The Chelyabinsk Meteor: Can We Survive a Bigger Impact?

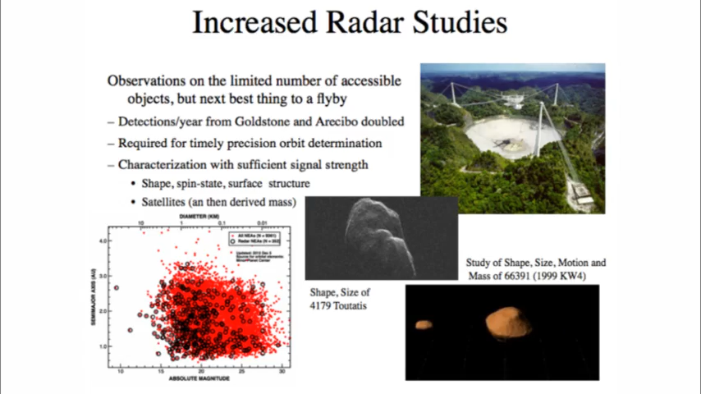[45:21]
used about 10% of the time to bounce radar waves off near-Earth asteroids, which gives you a wonderful way to make radar images like that, or like that one with a satellite going around it, without having to send a spacecraft. There's also been interest recently in what I told you at first we wouldn't try to do. What about trying to look for last-minute impacts?